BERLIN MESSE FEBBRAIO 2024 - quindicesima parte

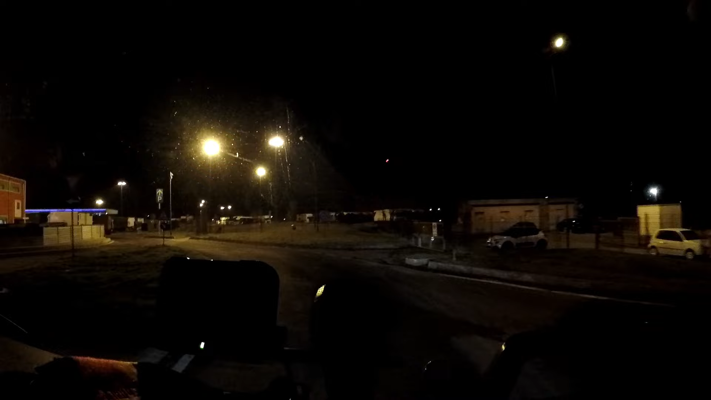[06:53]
il parcheggio un grande anche questo vedo che è
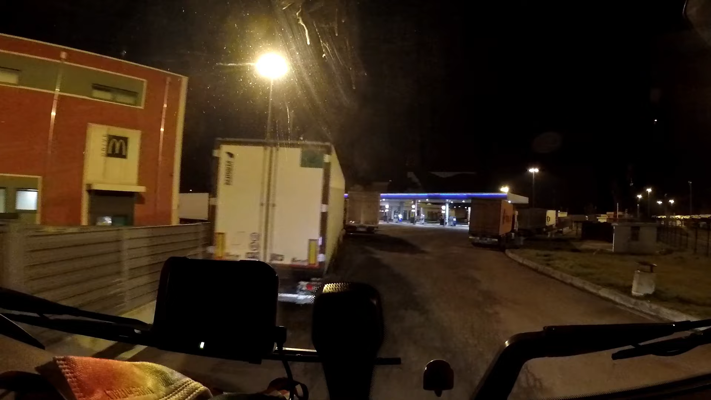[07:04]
messo mica male però adesso di là un buco
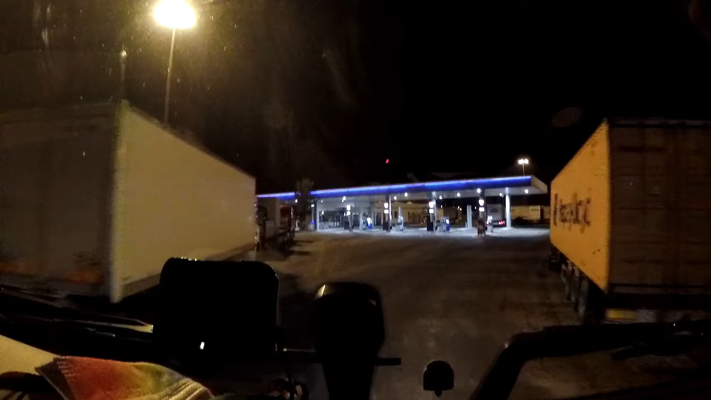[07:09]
non un buco un posto anche se
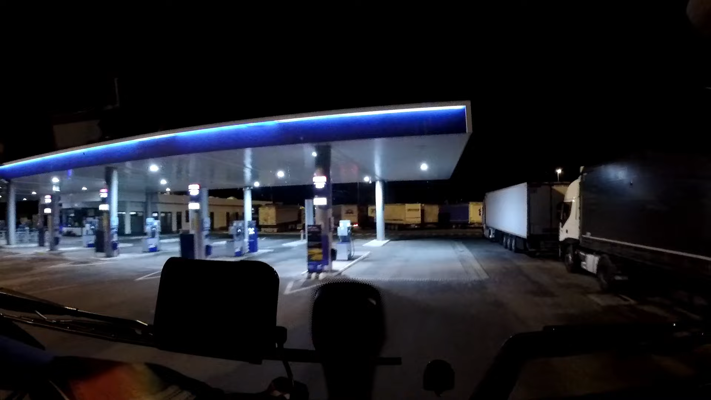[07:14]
creativo di là probabilmente è più facile da trovarsi che non qua
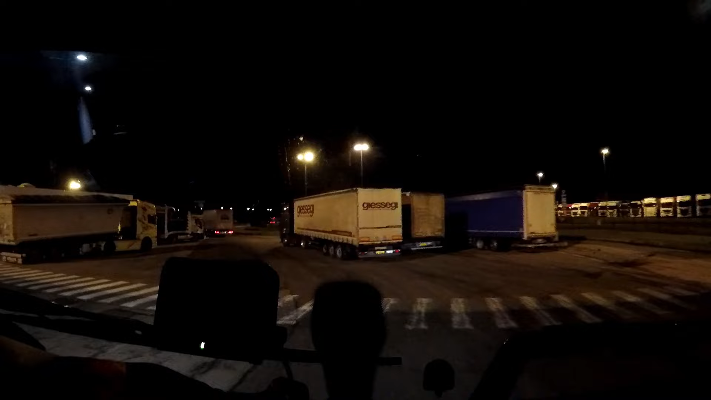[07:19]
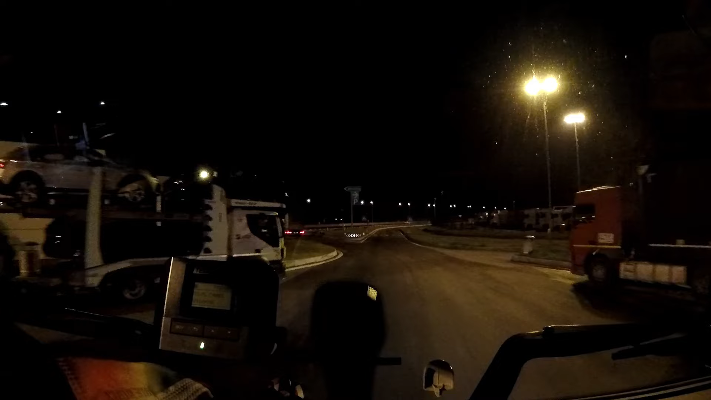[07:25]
certo che arrivare alle 8 la sera è l'orario ideale per girare a cercare da... da fermarsi poi oltretutto ci sono anche i lavori in corso qua che hanno rimpicciolito ulteriormente il parcheggio quindi